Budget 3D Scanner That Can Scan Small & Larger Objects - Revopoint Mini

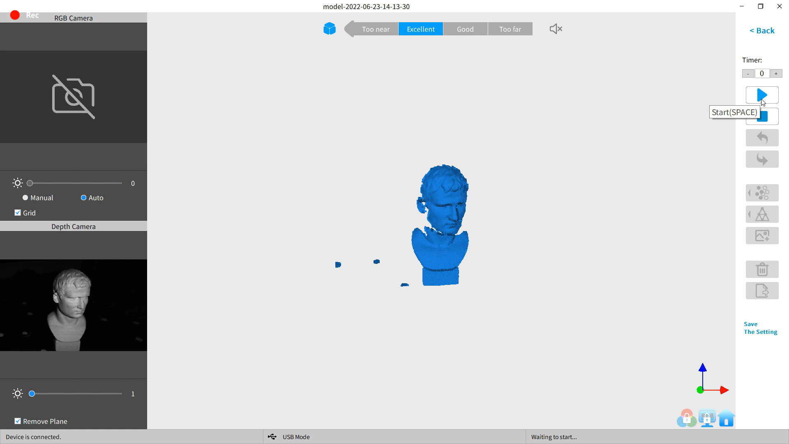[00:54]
So now in the software, which is the same as the one that you use for the Pop 2, I'm just going to push the play button, and it should start scanning.
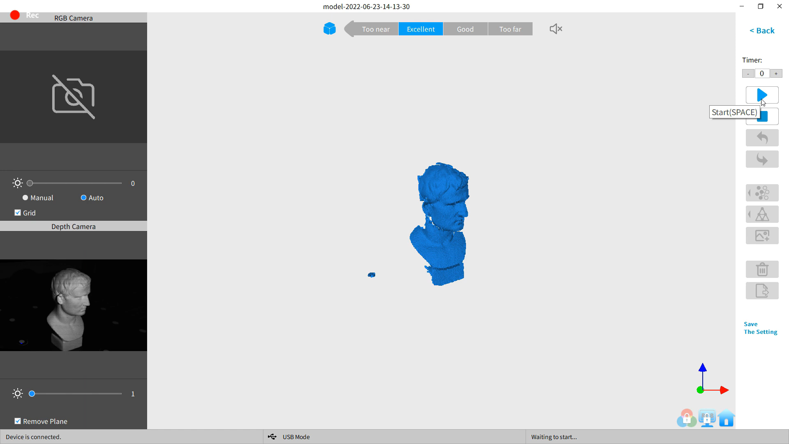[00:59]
And then once it's done a full rotation, I just push stop.
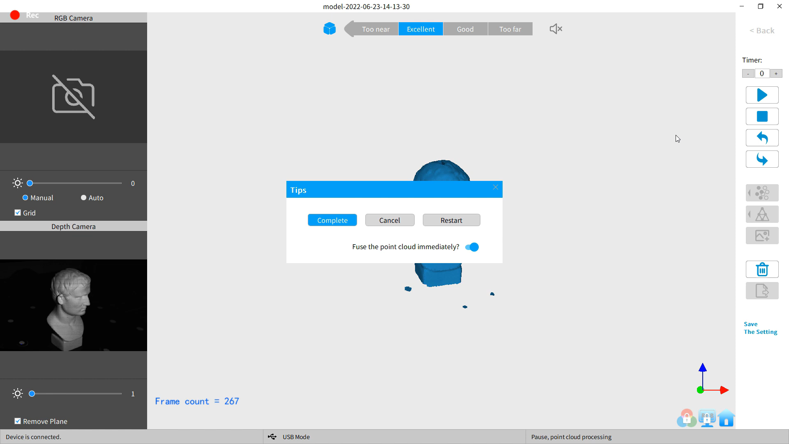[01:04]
And after that, I get this prompt, which I need to switch this off so I can go change a setting.
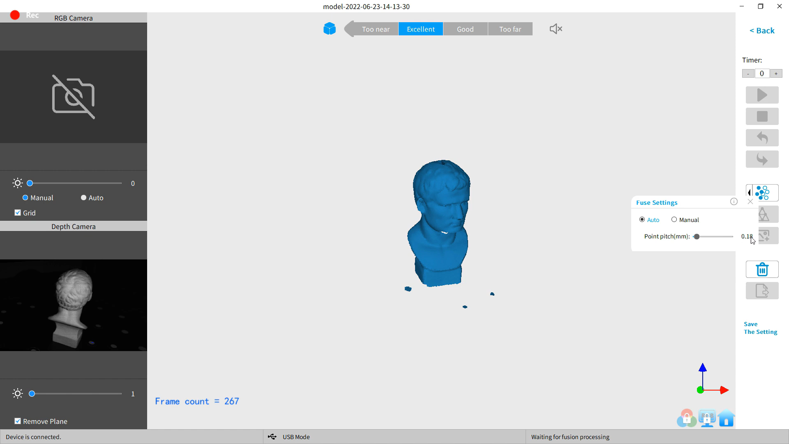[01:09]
I was told by Revopoint to switch the point pitch to 0.02. And honestly, I have no idea what this does.
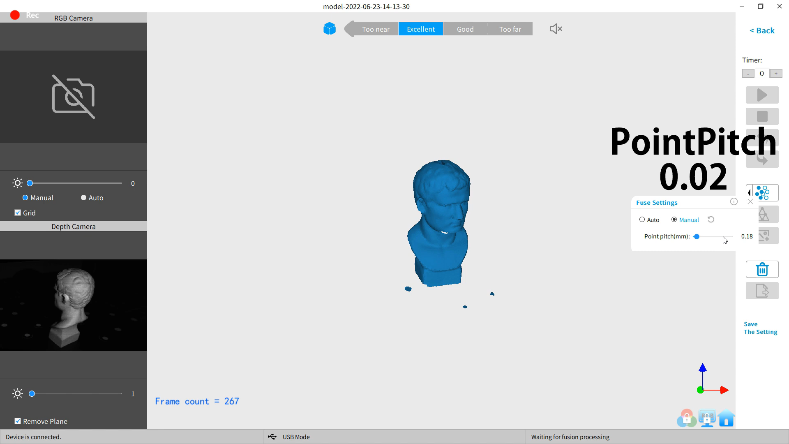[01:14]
I'm just doing what they said, basically. But anyways, with that done, I can fuse all the points.
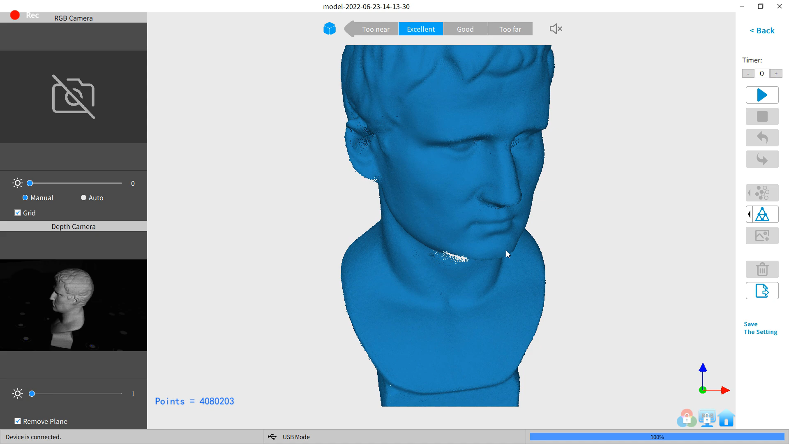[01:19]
And after a couple seconds, I can take a look at the scan, which looks really good for just being a single scan.
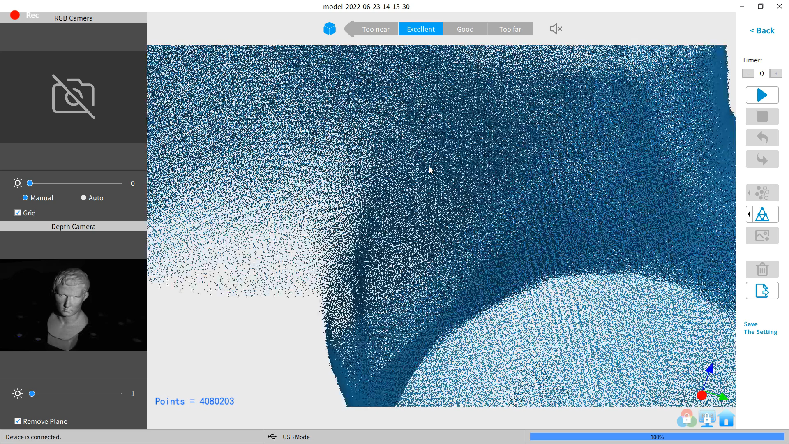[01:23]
And if I zoom in, you can see every individual point, which is insane how many there are.
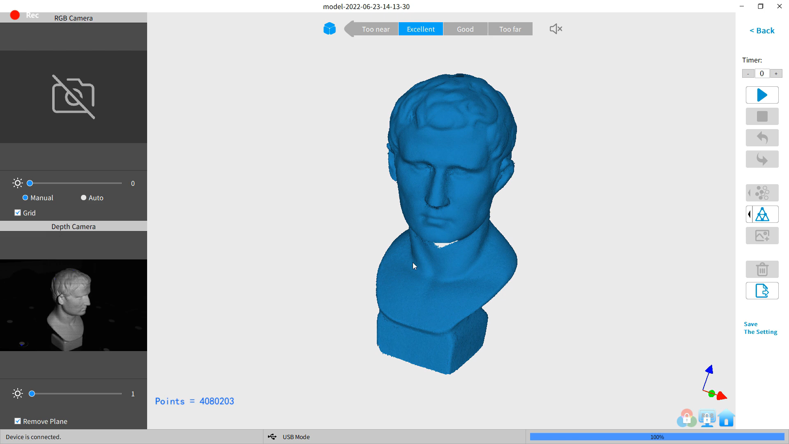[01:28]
But we need more scans, so I'm going to reposition the model and start another scan.
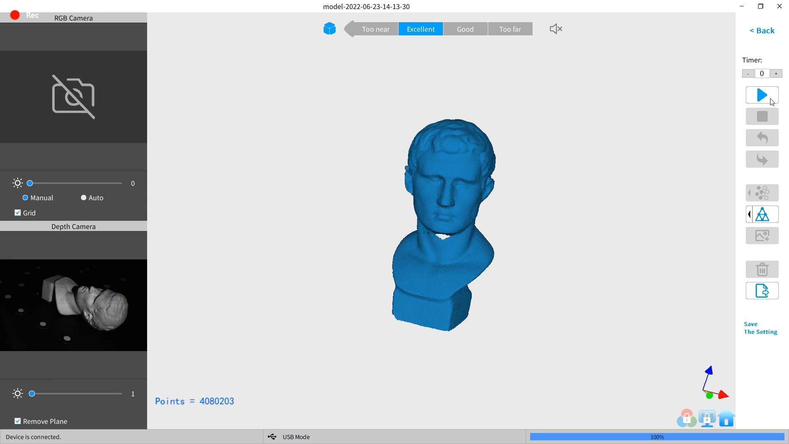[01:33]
And once it starts, it should automatically align everything and start the scan.
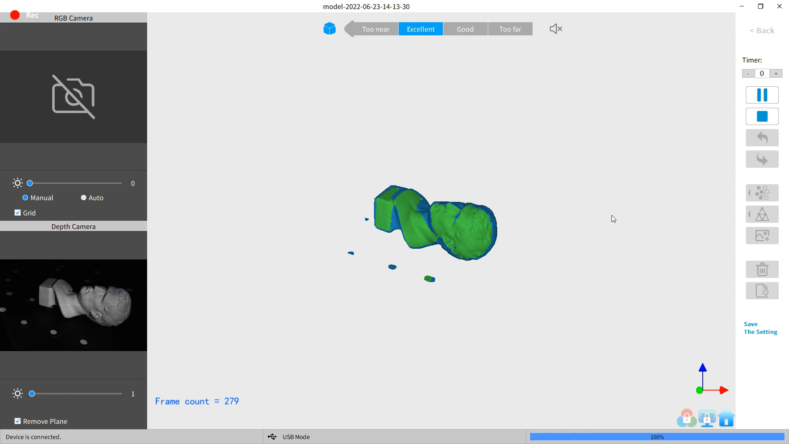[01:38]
And then the same thing as before, I'm going to stop it after one rotation, and then fuse all of the point cloud.
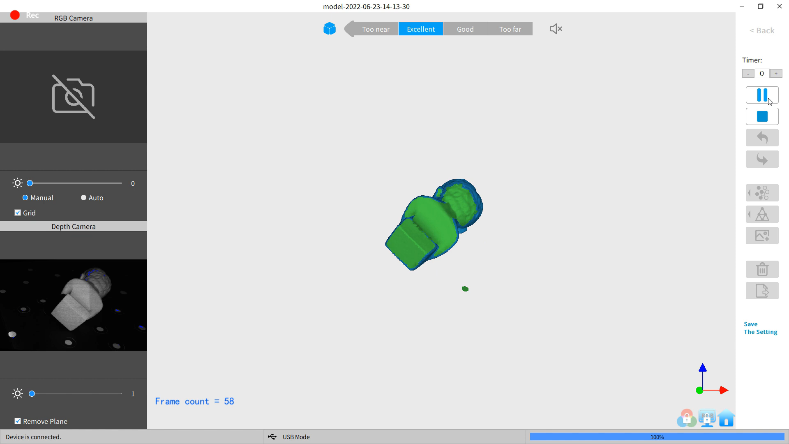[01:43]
And then I'm just going to reposition this and scan it from different angles until I have a fully finished model. And there we go, it is completely done.
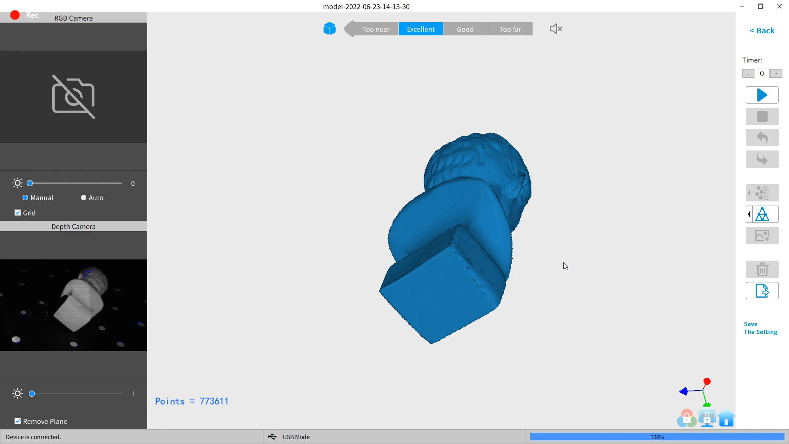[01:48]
And now I just need to turn it into a solid mesh. And you do that here, and the settings are already set to what they should be.
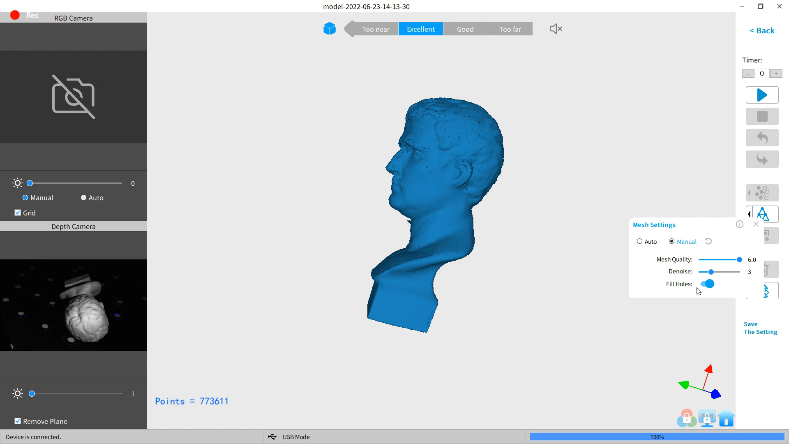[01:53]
And then just click the little triangle part. And this does take a bit of time to finish. But anyways, here it is. And it looks like it came out really good.
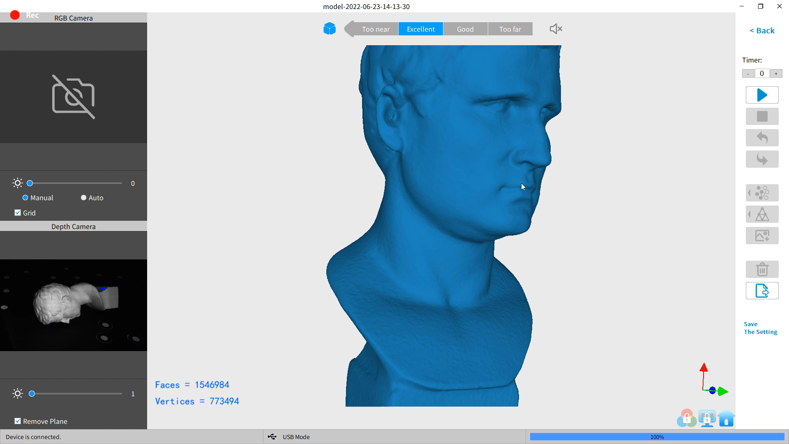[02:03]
And it picked up almost every detail on this thing, even like the little flaws of where there was bubbles or little missing points.
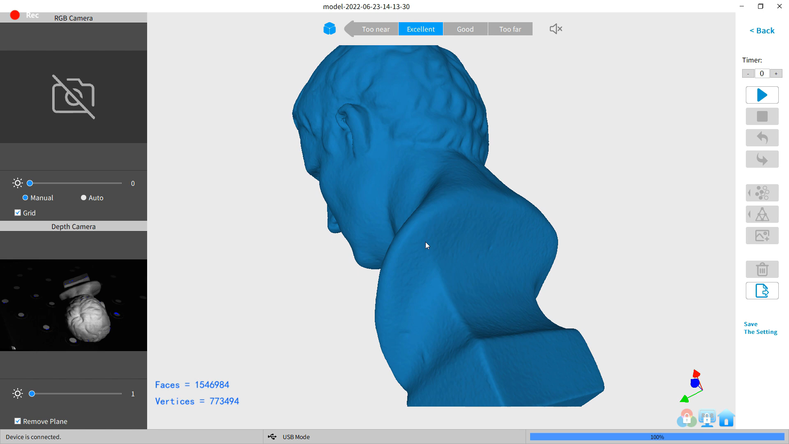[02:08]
And this can be exported in different file formats. And I'm going to turn it into an STL so I can 3D print it.
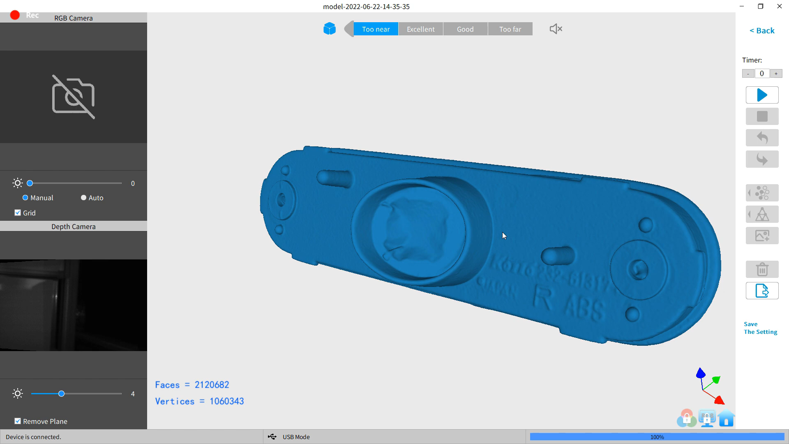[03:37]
And I was able to get this whole thing to scan really well. And it looks like the only problem it had is with the holes, which are easy enough to fix.
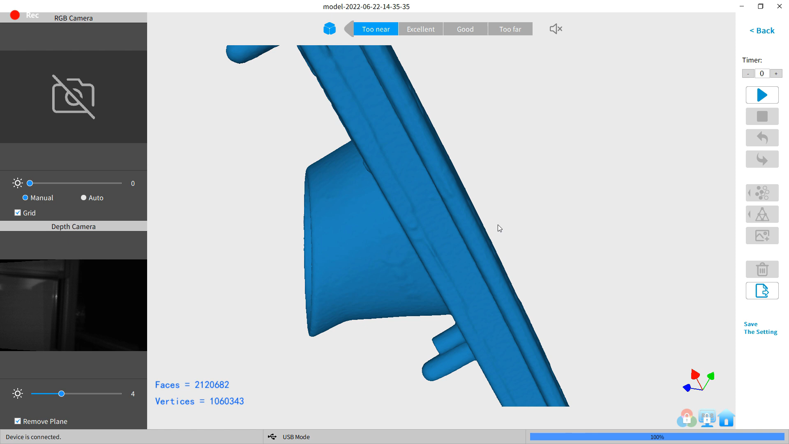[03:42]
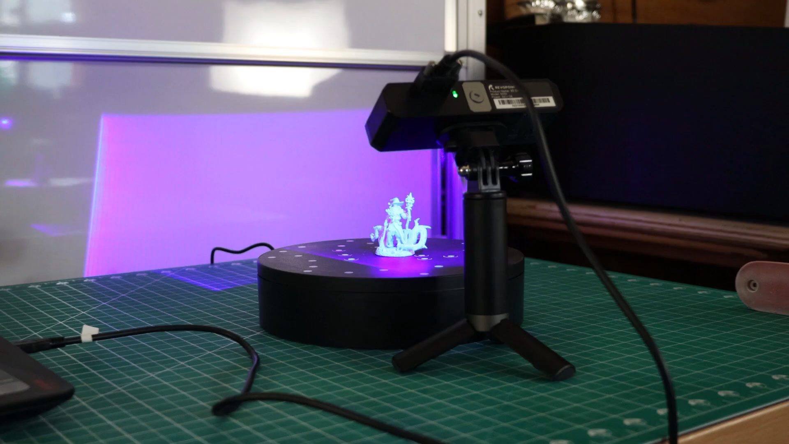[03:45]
And when it comes to scanning the miniature, I did have some problems at first.
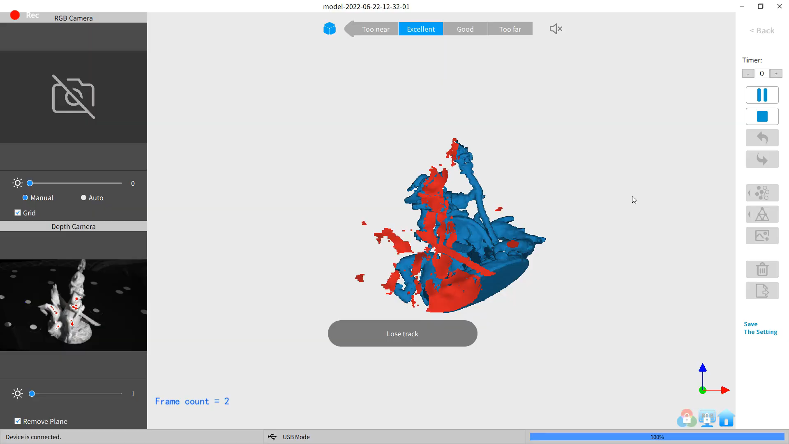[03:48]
After the first initial scan and repositioning the model, it would not realign it, it couldn't figure out where it was.
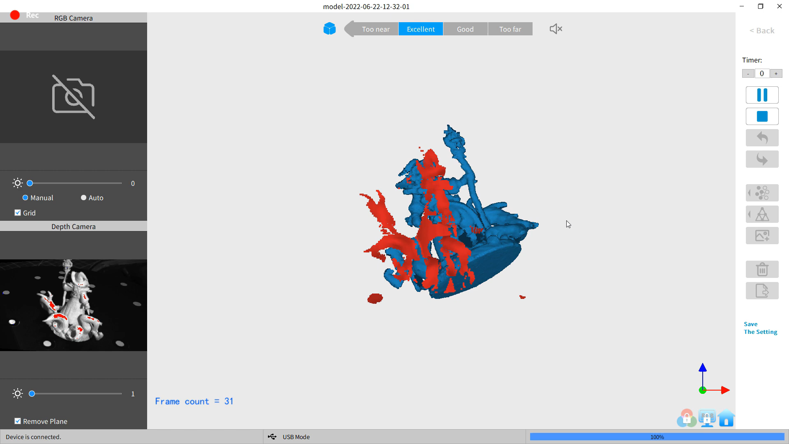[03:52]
And I restarted my scan and tried different things over and over again, and nothing was helping. And then in the preview window, I realized that there is something weird going on.